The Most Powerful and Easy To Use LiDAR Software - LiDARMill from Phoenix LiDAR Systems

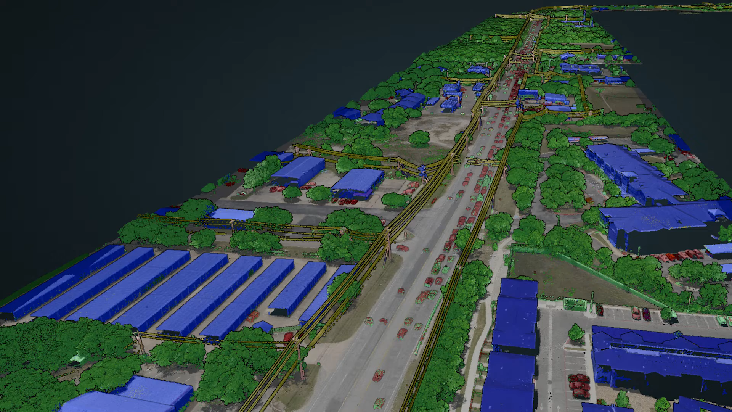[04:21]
cloud clean tools to optionally smooth or decimate point clouds intelligently, data export tools to generate industry standard LAS-LAZ point cloud files,
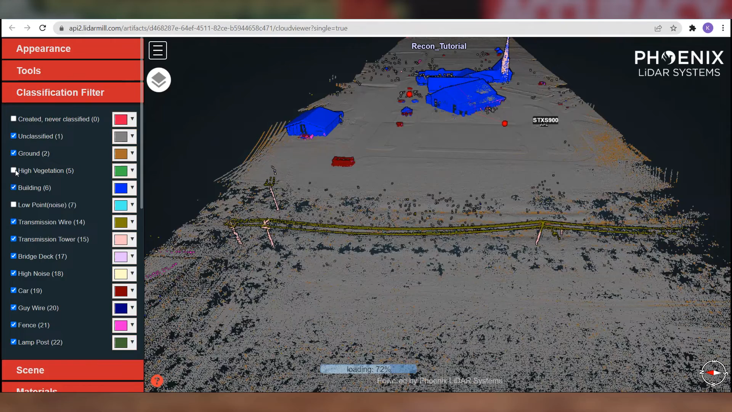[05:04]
toggle specific data classifications on and off, select which flight lines, GCPs,
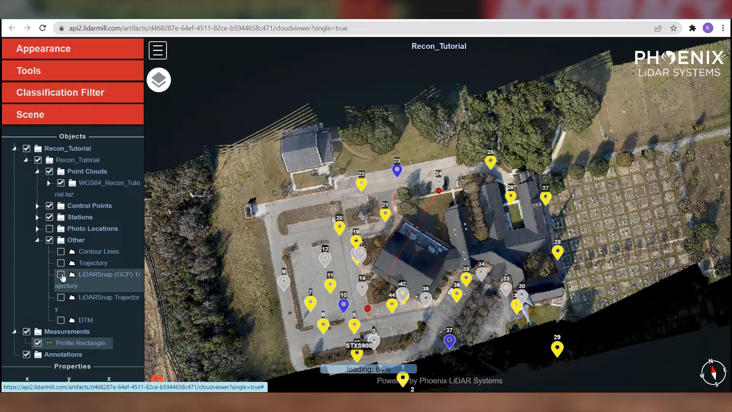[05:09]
photo locations or trajectories to display, and visualize data by elevation,